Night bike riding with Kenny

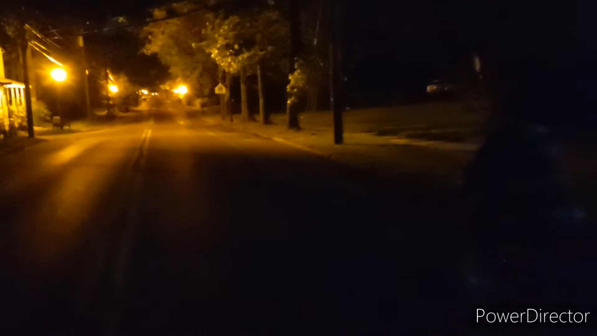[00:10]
I have it on here, but it's too dark for the GoPro. I was gonna use it, but now it's too late. Oh well. Thank you. I don't know, I got it years ago.